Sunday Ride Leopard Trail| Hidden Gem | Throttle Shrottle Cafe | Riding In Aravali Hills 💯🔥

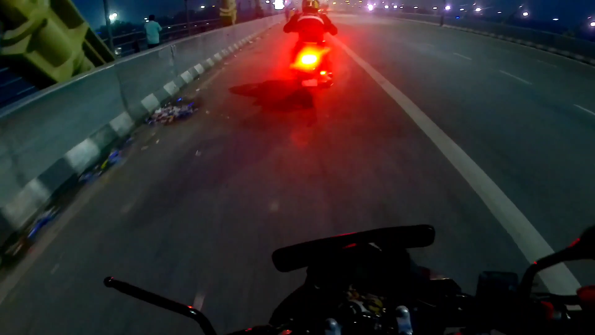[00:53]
Moving for गुड़गांव and जैसे कि आप देख सकते हैं आगे एक भाई जा रहे हैं हमारे एकदम पैक होके. ये